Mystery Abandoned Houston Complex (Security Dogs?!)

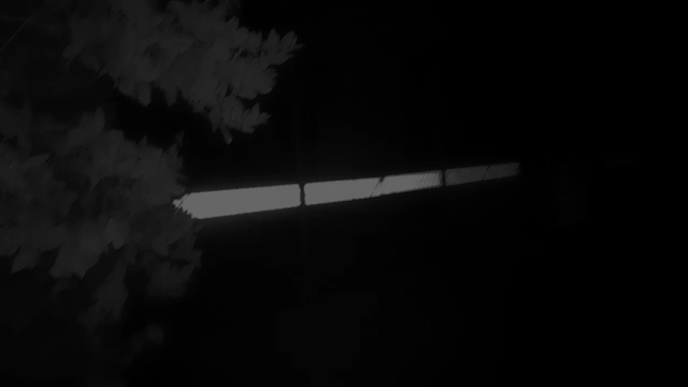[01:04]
outside of some complex yeah security gate security gate i mean office area coming right here to the roadway
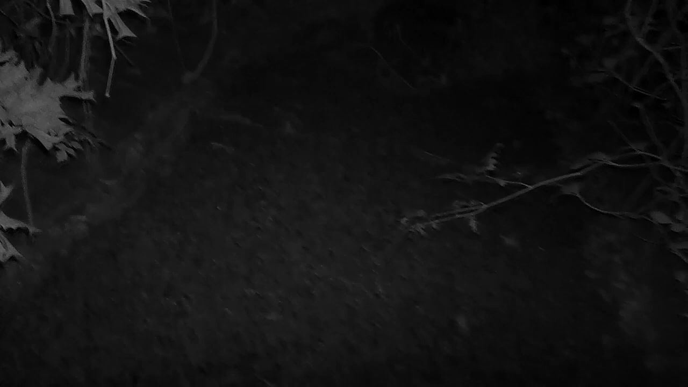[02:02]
we made it through the opening we're watching for security front gates are completely closed
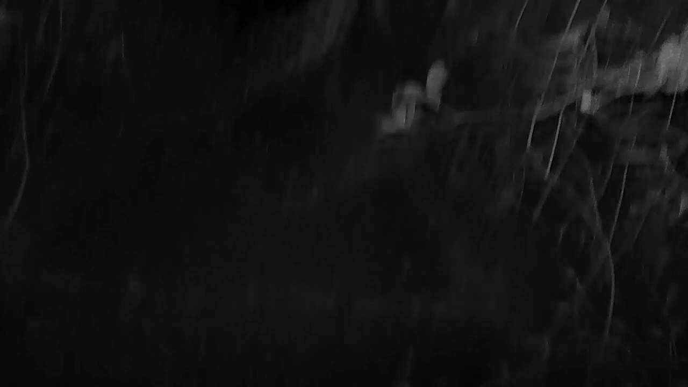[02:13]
chained oh my god ow this is gonna hurt oh my god it's so overcome i can't see any steps i can't use light because look at the security guard there are
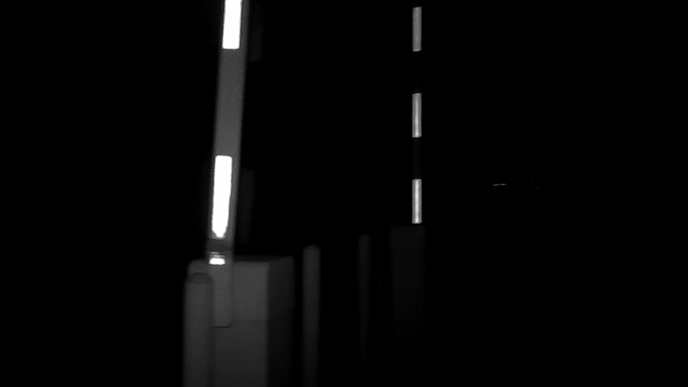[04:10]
the gates you have to put code in and yeah they boarded the thing up and padlocked it okay so now
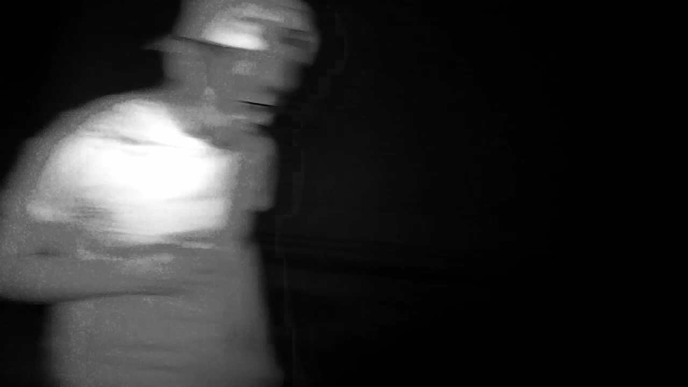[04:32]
for future reference alright we'll get back to you it's the entrance to the building it's got like this LCD type lighting screen
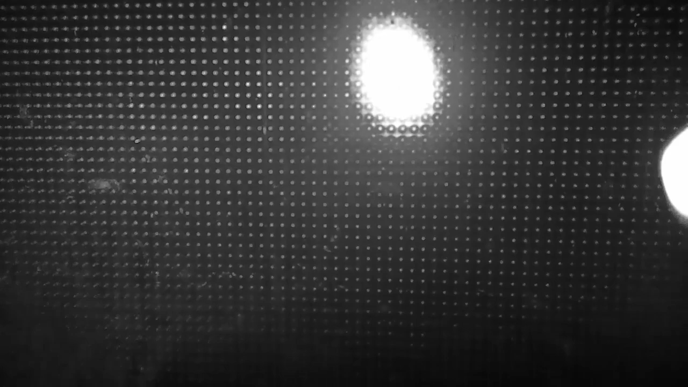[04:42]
and there's no lighting on it but there's no words out there it's kind of weird okay everything's boarded up and they have security running through here
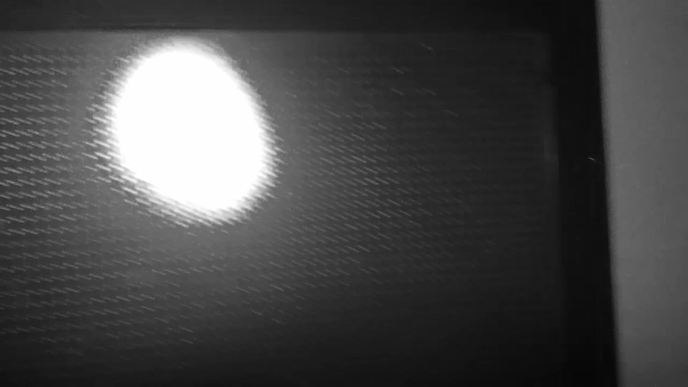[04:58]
and we just saw a car parked outside of the building so we get the hell away from there but i think it's just a car one of the two security guards like they're carpooling so we're going to head over to this other building away from the car and see if we can find anything we'll check back
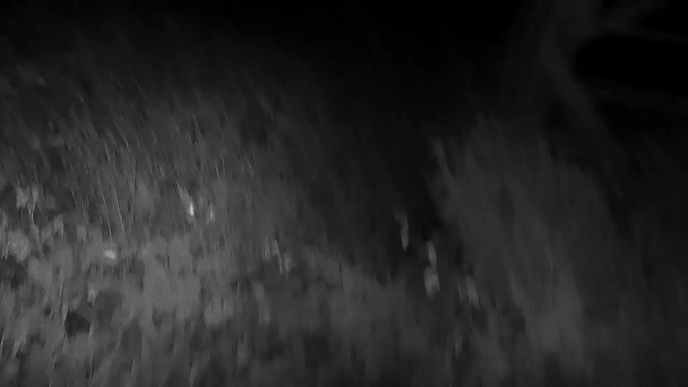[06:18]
alright everything in this fucking place is locked up but next other side baby I think that's what we want to do,
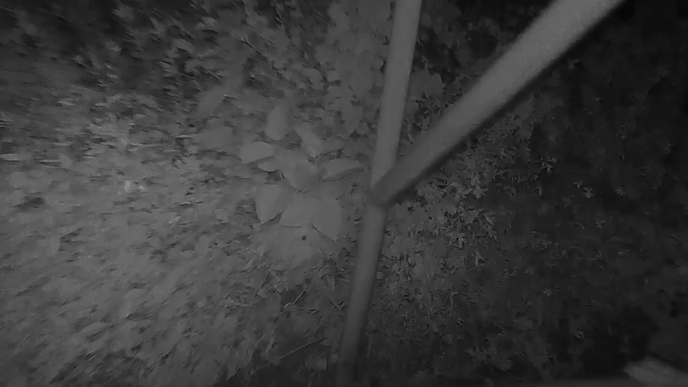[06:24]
because we're really trying to get there. Oh, you can't even see it. God, I need better lights.
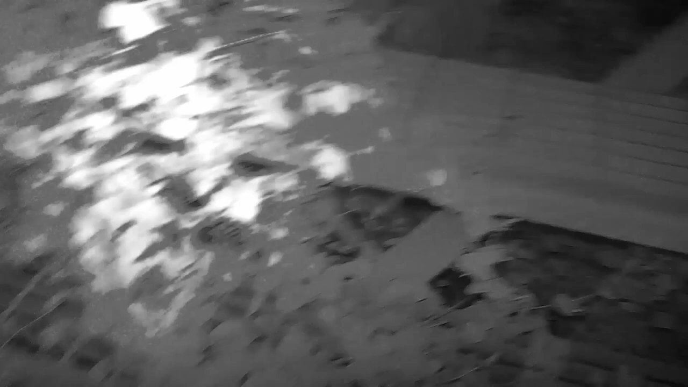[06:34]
So we're taking this staircase, though, up top of this other building and see what we can find. Maybe a way in other than that.
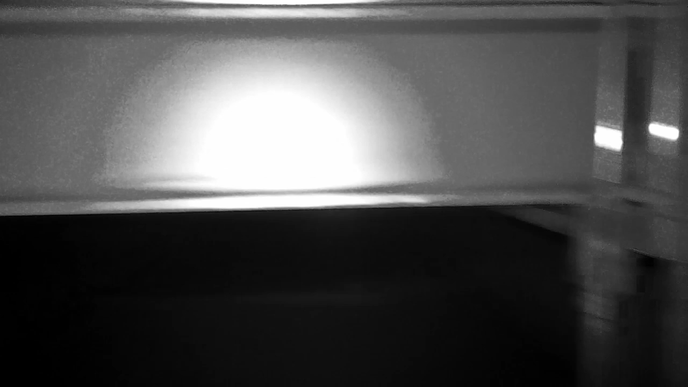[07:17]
Oh, there's a door. Should I go up there? Here. Here.
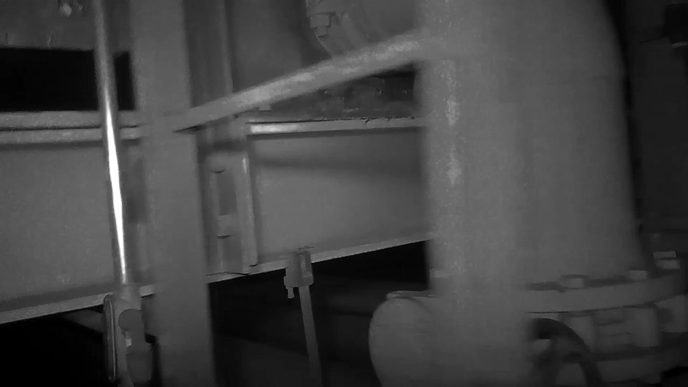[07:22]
We'll go up here, fuck it.
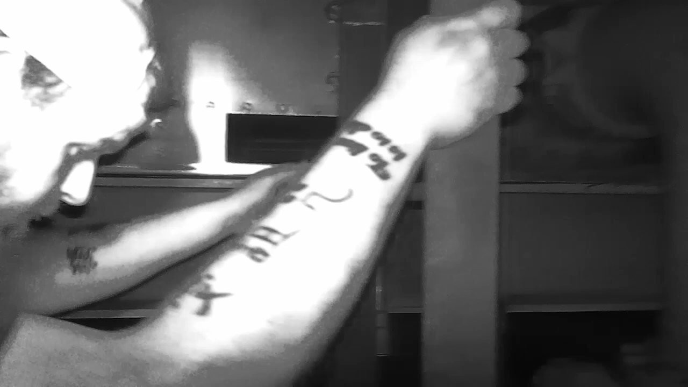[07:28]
See if we can find something. Something cool.
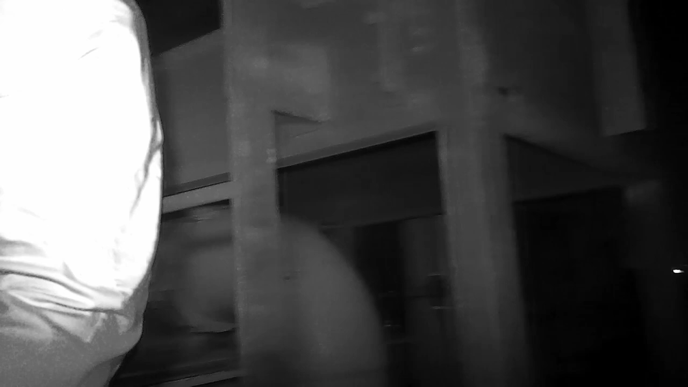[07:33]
Oh, my God. Oh, my God. It's a fucking chain shot.
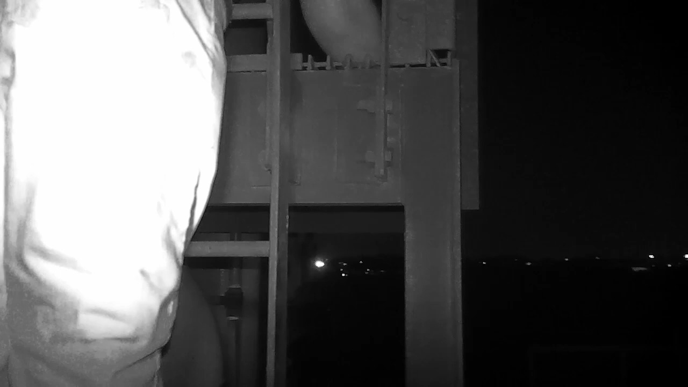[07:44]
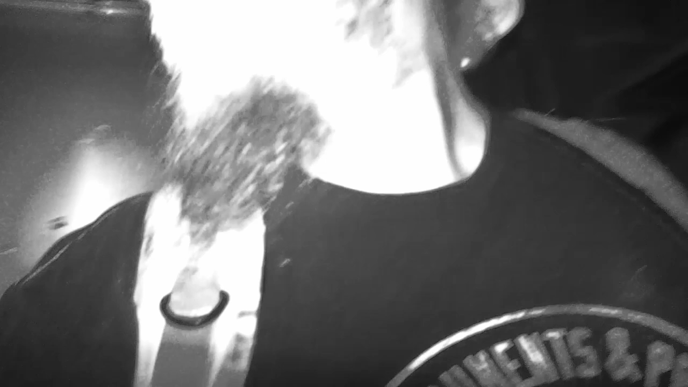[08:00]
I mean, we're on top of like a power building, basically. Let's see what this whole thing is.
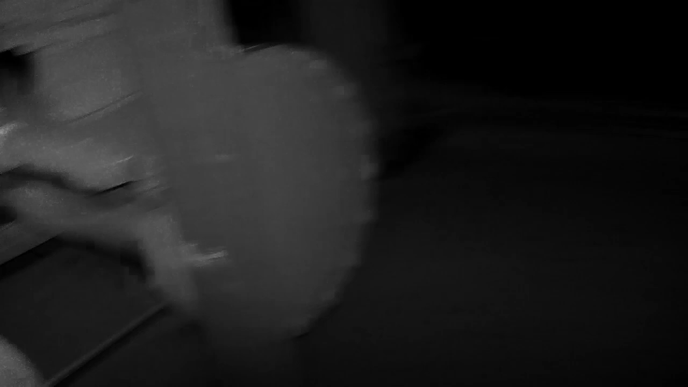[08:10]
And they have this place locked down. Ew. And I don't know if that's steel or a board. I'm not lying on that because it looks like a hole. I'm not sure if that is, but I'm not walking out of any dark. Well.
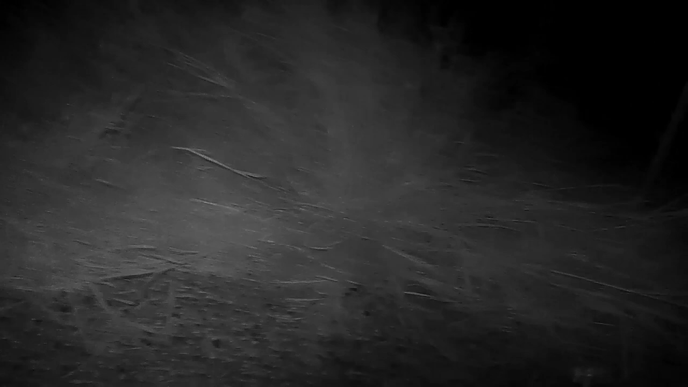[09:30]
There they are. We better hurry. Oh, God.
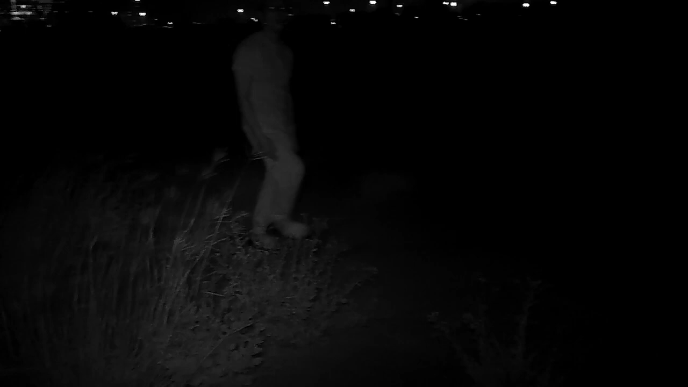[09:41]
The crazy dogs are back. Look at those at the other lot. There's the second lot next to this that is chained off also. And we've been hearing crazy dogs from over there all night long.